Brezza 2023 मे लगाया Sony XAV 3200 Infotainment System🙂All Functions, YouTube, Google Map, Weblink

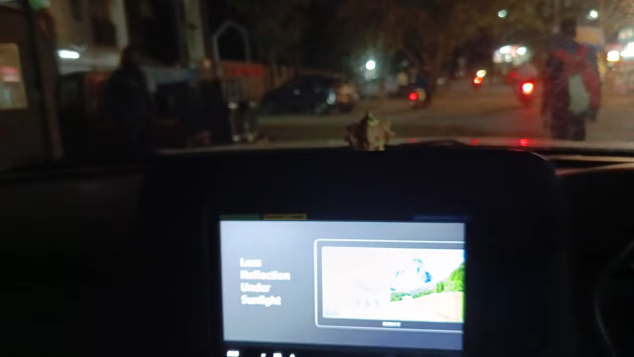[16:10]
लेकिन जब हेडलाइट ऑन करेंगे ना तो ब्राइटनेस कम हो जाएगा।
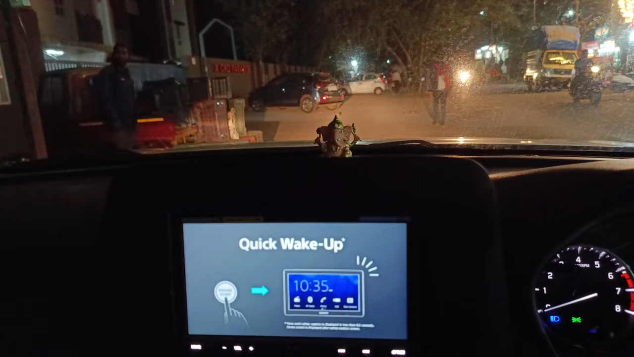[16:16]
देखिए मैं हेडलाइट ऑन कर रहा हूँ तो देखिए कम हो गया, और हेडलाइट बंद करूँगा तो फिर से ज़्यादा हो जाएगा।